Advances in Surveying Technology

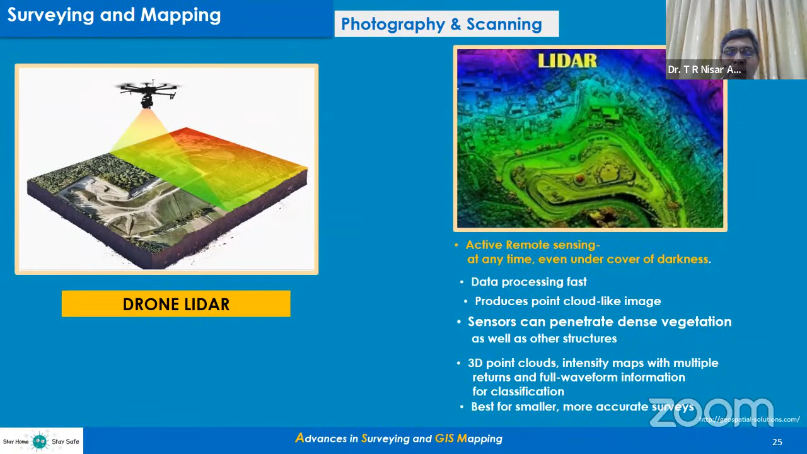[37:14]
So 3D point cloud or the point cloud data is actually visible. With that, so the best resolution of the images can be obtained. And these are specifically suitable for the smaller areas. The next one, specifically the underground surveys,